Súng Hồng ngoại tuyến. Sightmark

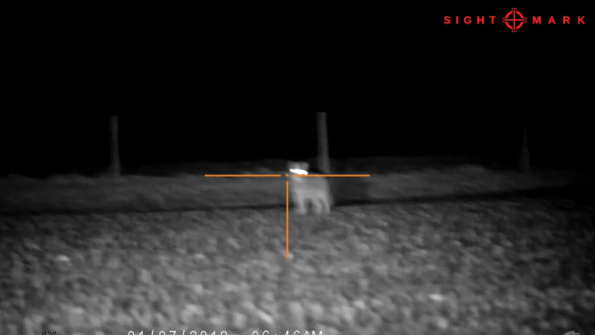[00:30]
Nó, cái này nó thu được các bạn, vừa bắn vừa thu các bạn. Đặc biệt là nó nhắm bắn ở ban đêm được nha các bạn.